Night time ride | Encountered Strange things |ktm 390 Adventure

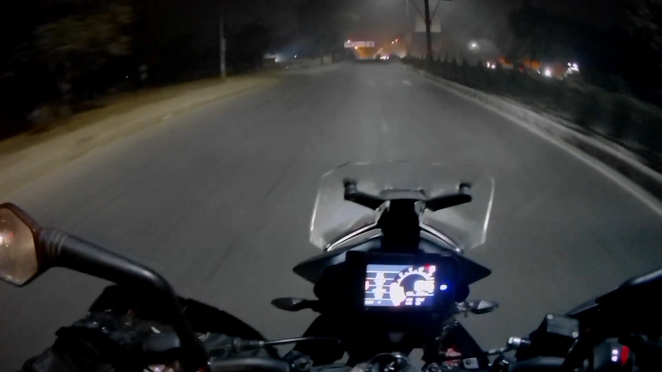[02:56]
बाइक चलाने का जो मज़ा हो अलग ही होता है
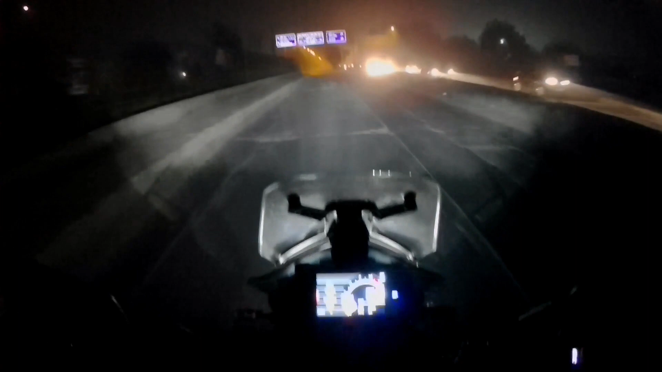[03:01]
रात के समय डैली की जो रोड़ है उनका तो कहने ही क्या है आज आपका भाई 1000 लाइट का काम करवाने के बाद बाइक को लेकर निकला है रात के टाइम भी फुल ट्रैफिक रहता है इदर ओ, क्या हो गया
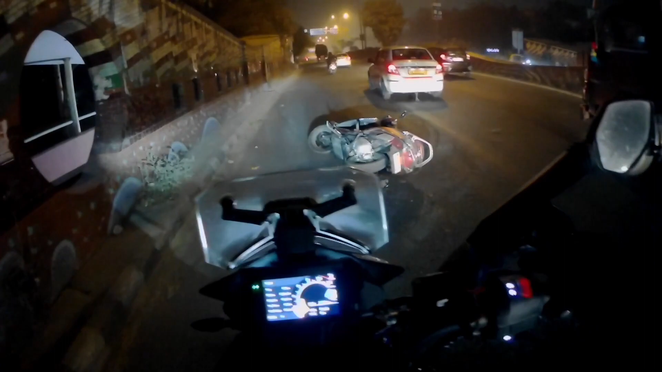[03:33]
किसकी स्कूटी है भाई बीच रोड़ पर पड़ी है स्कूटी
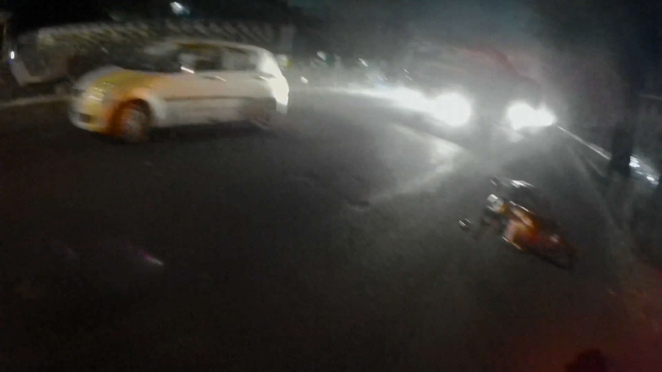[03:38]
और बंदा भी नहीं है
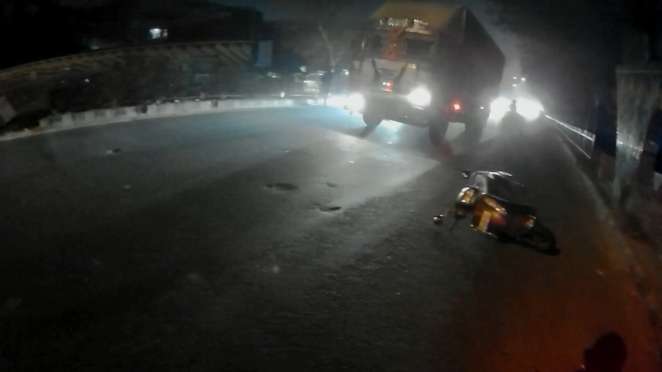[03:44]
बीच रोड़ पर स्कूटी पड़ी है और बंदे का कुछ आता पता नहीं कहां पर है